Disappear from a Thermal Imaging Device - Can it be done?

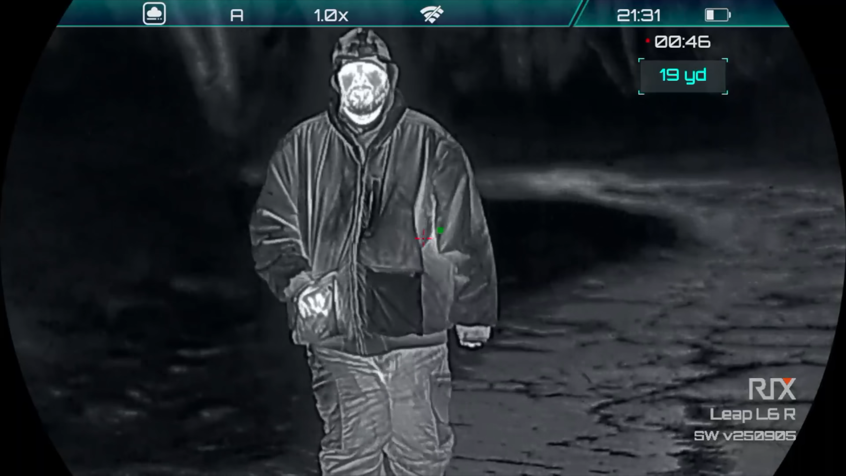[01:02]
And thermal optics allow you to see really well in the dark.
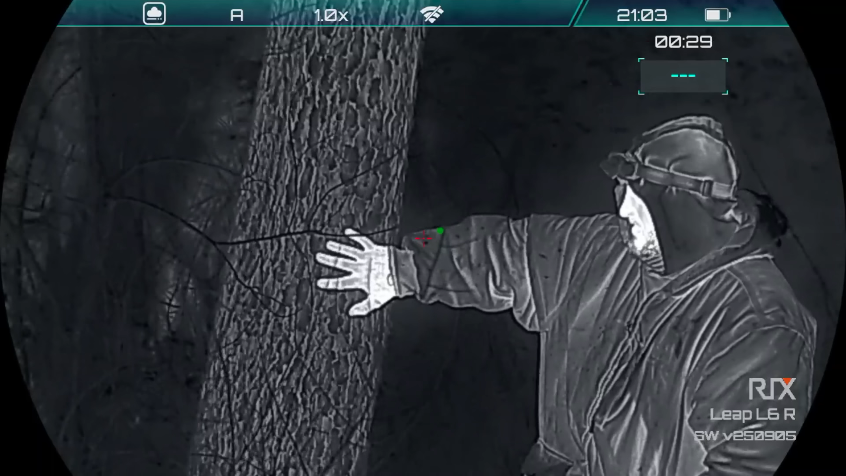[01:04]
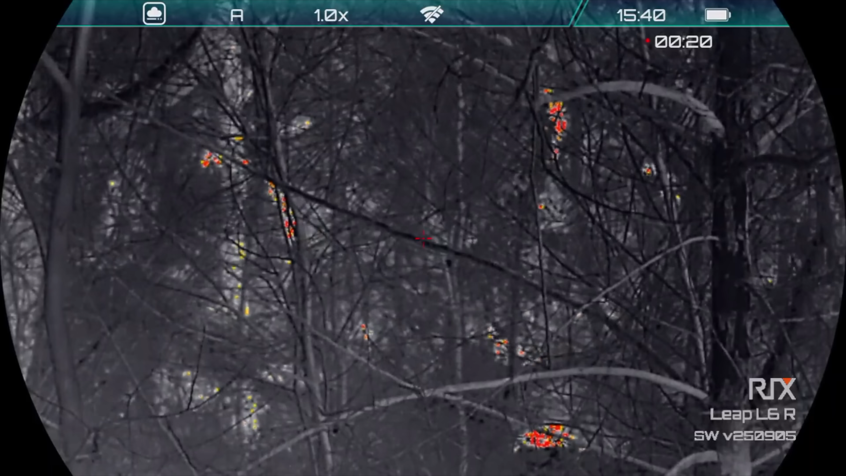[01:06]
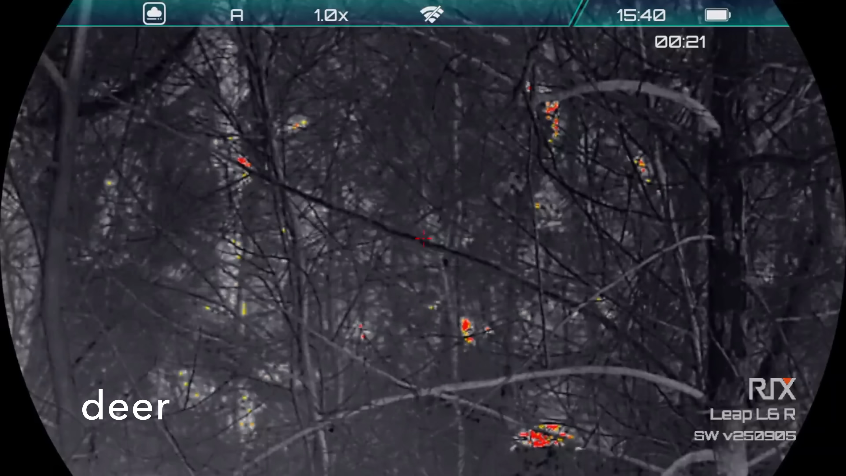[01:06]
Everything has different temperature variations, and those temperature differences among different objects are converted into an image that we can see.
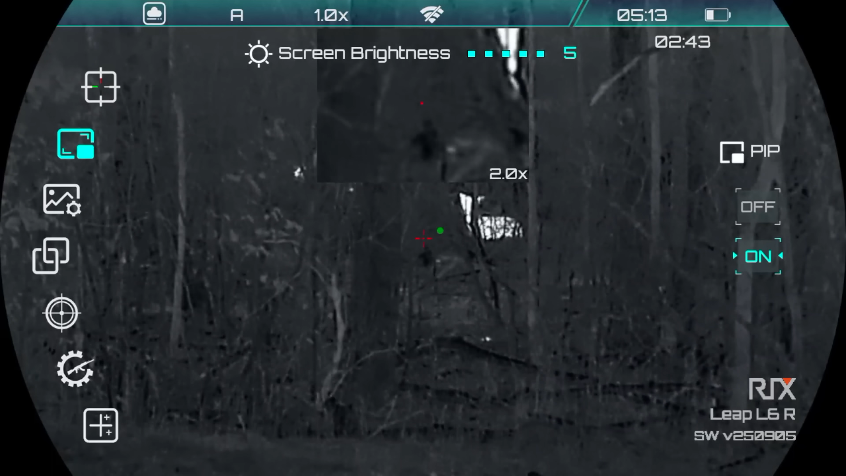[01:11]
So anything that gives off body heat, especially, is going to stand out really well against the background.
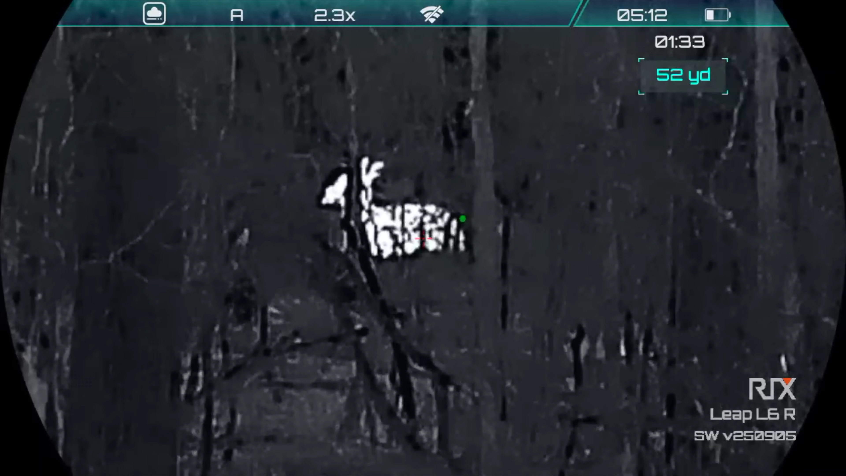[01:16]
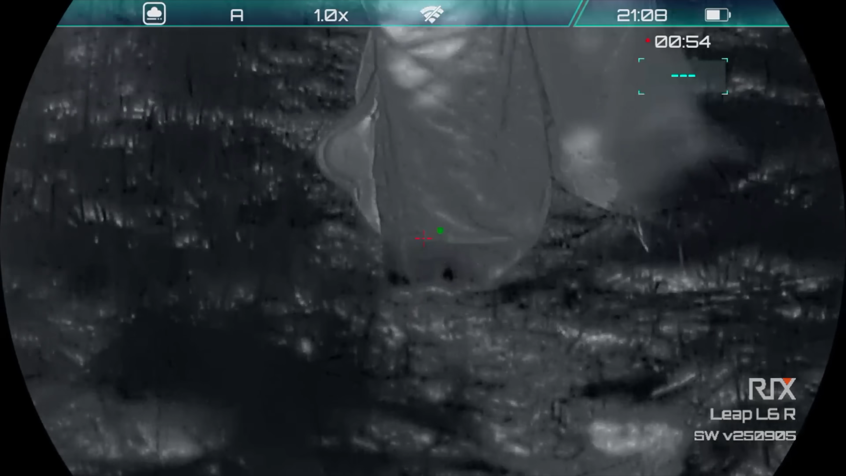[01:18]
And it's a 640 resolution scope, which is pretty high, so it's going to show a lot of detail, even at long ranges.
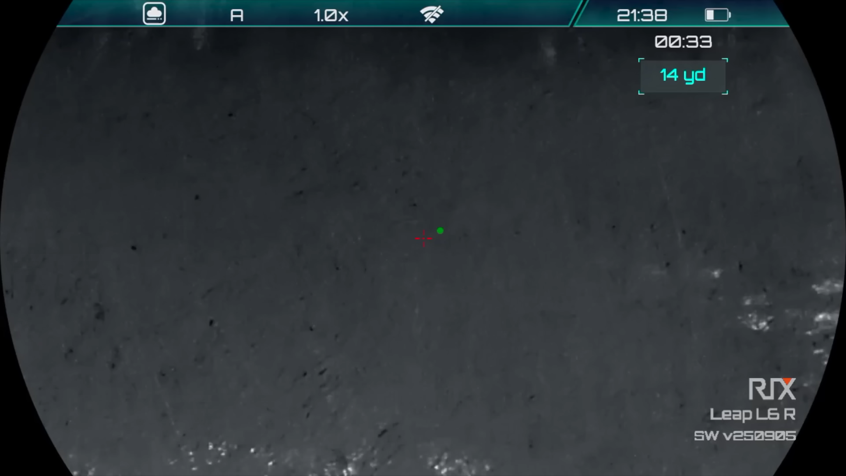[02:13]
So we're scanning the general area where he's hiding in the grass, looking for a heat signature, and we'll see if the thick grass hides him at all. And there he is.
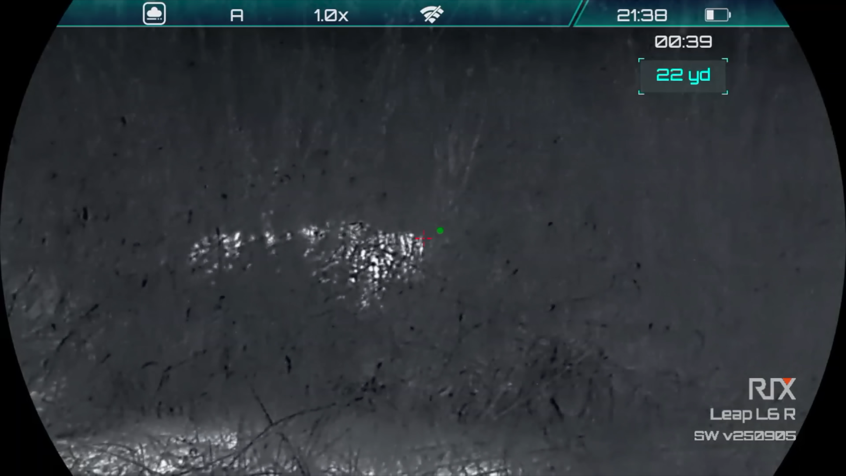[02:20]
Even with all the blowing snow and tall grass around him, the thermal cuts right through it with no problem. Even with night vision, I wouldn't be able to see him in there, most likely, other than maybe his eyes glowing.
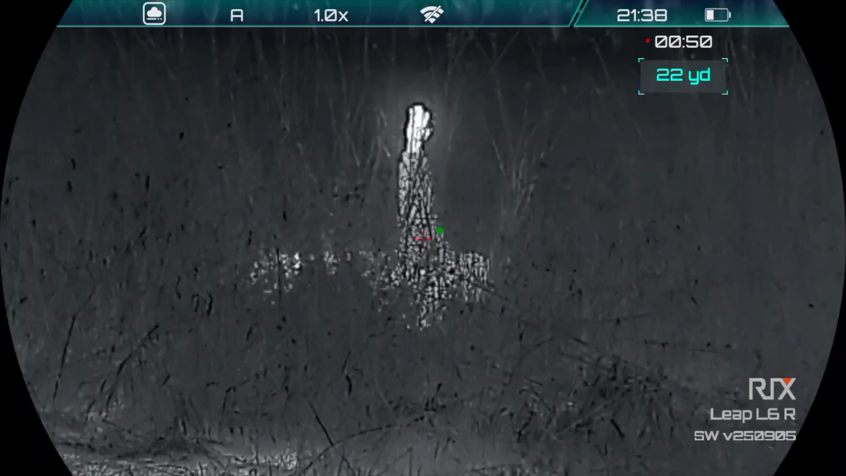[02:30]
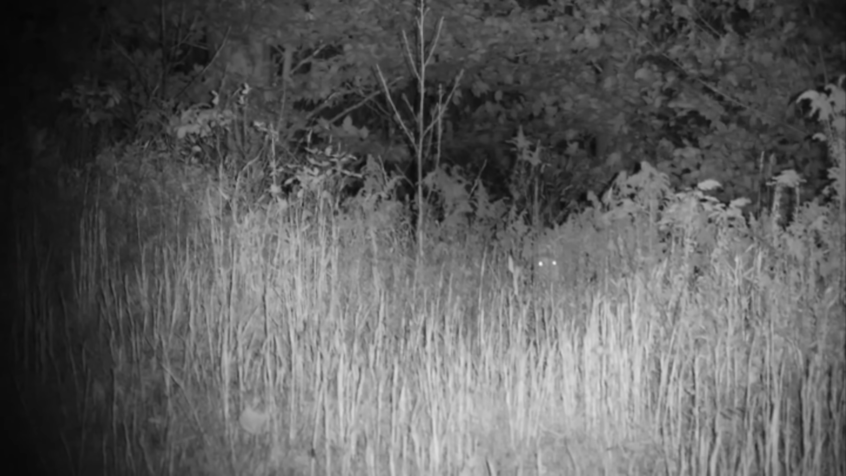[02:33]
Just to give you an idea, comparing the two, this is night vision that Doug is hiding from in similar tall grass. As long as his eyes are closed, it's pretty easy for him to stay hidden. Even without much camouflage.
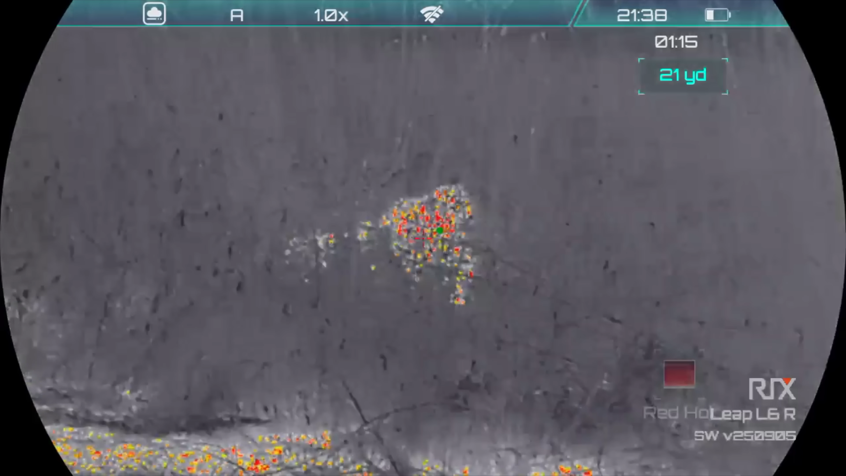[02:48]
I'm just cycling through the different color modes, and he stands out pretty good in each one.
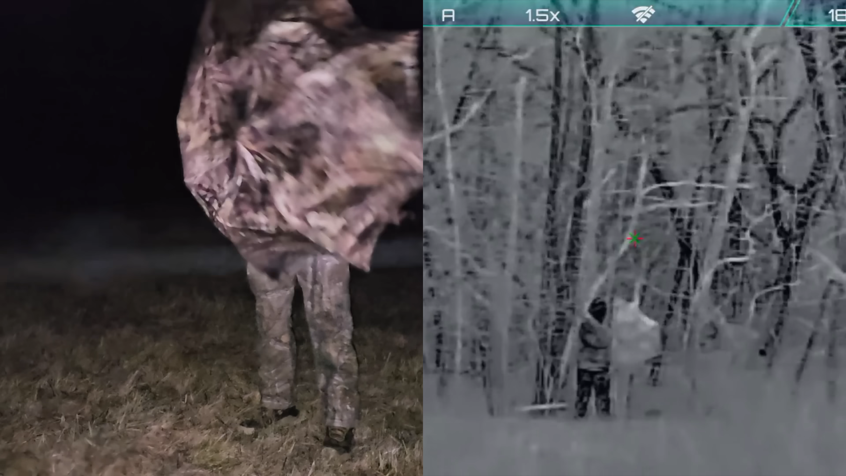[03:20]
And it's a little challenging in these high winds, to say the least, but this will just make our tests more realistic.
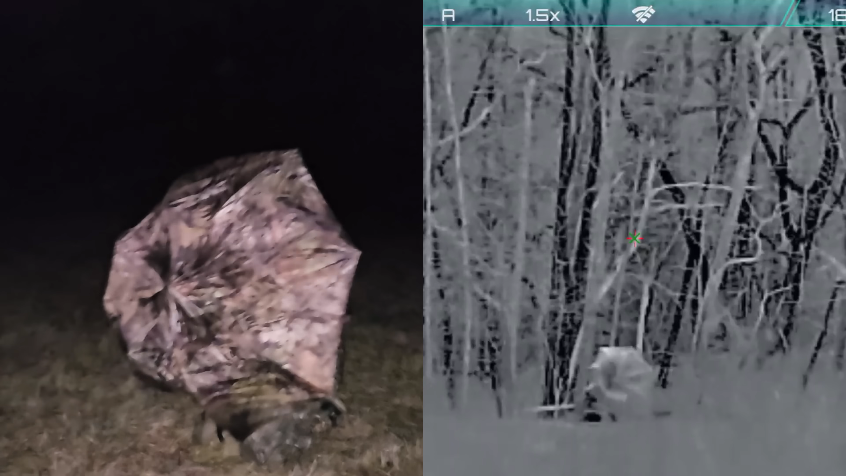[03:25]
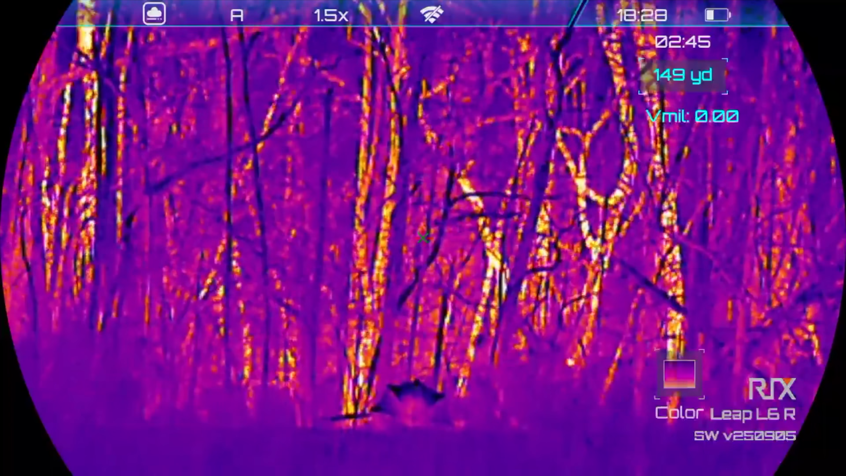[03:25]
I've heard that an umbrella might work, and at first it seemed like it would.
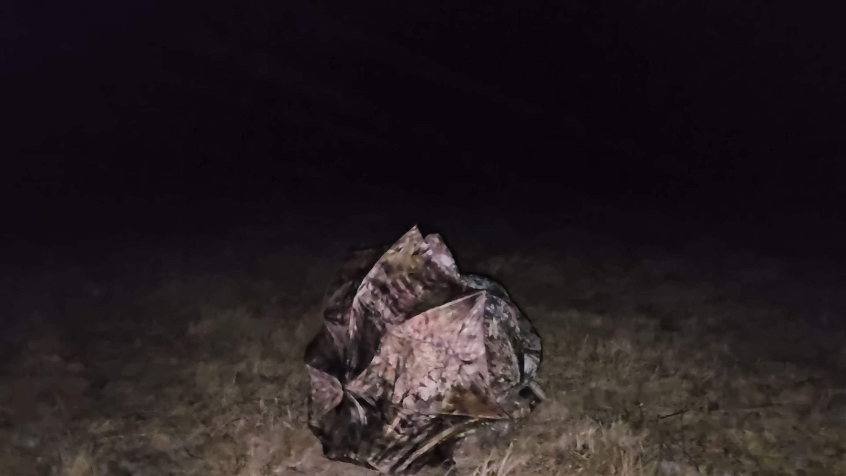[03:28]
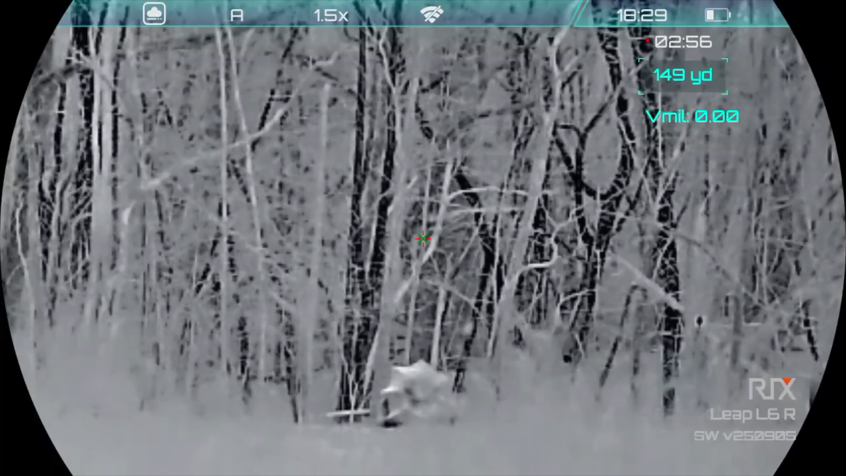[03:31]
And it did a little bit, but as I was crouching down behind it, some of my body heat was able to show through.
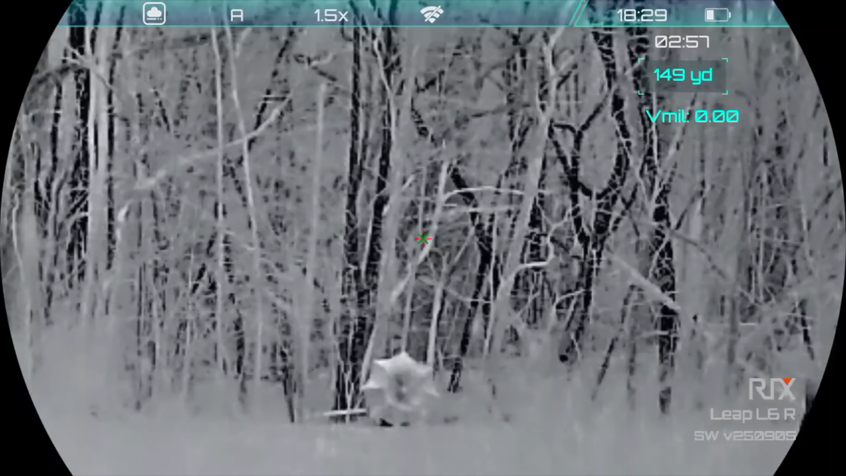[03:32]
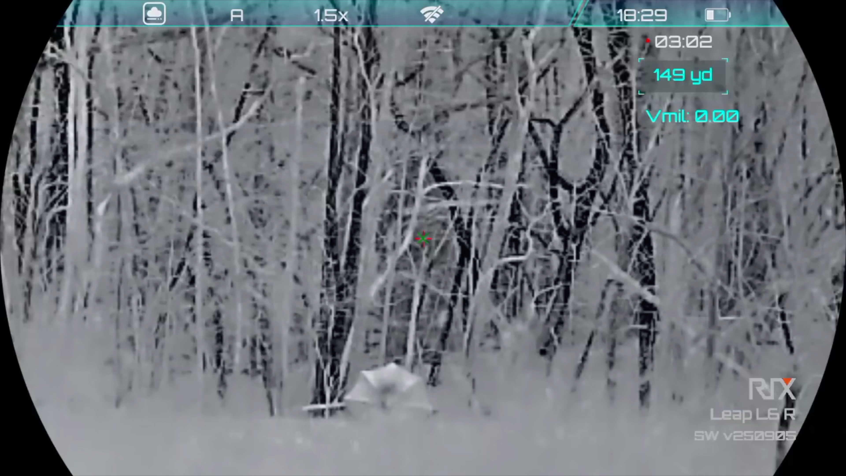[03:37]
And right now the scope is 149 yards away from me, which is pretty far. I also tested this out at a closer distance on a calmer night, and had pretty much the same result.
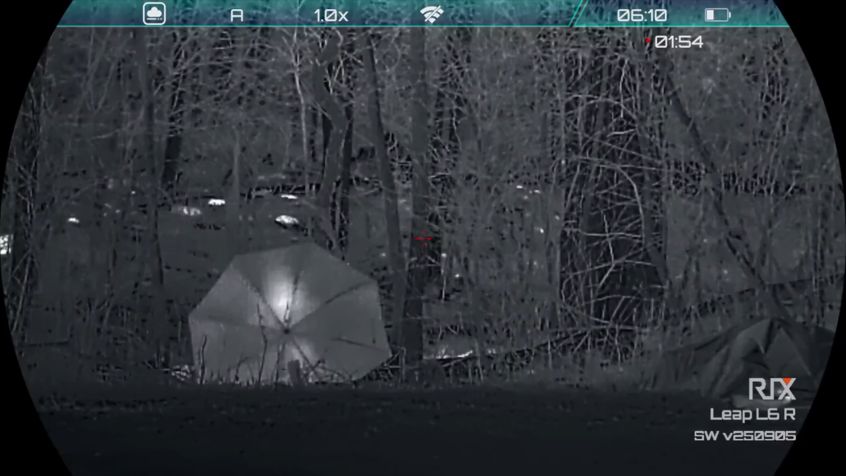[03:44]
You can also see the outline of the umbrella really well too. So I figured I'd try a different umbrella, to see if there was any difference.